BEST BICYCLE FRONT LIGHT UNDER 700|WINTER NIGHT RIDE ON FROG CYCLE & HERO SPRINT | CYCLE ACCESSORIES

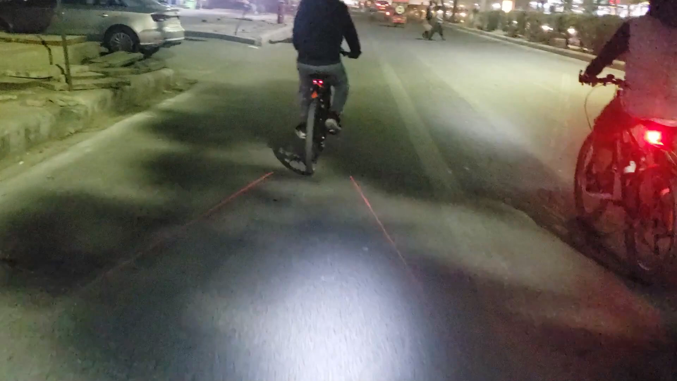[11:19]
अधरवाइस मौसम आंदी सी चल रही है और हल्की बूंदा बांदी भी हो रही है अच्छी है इसके backlight पीछे
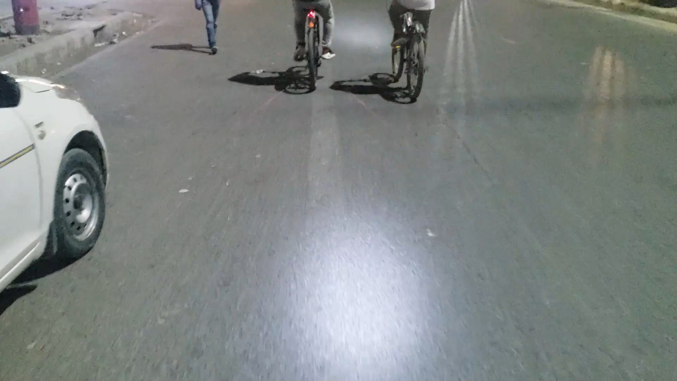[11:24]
laser light भी जल रही है देख रहो lines यह मस्त है जस्ती है इसके आप पूरी video बनाएंगे उसमें बताएंगे सब कुछ अभी जलता है घर की साथ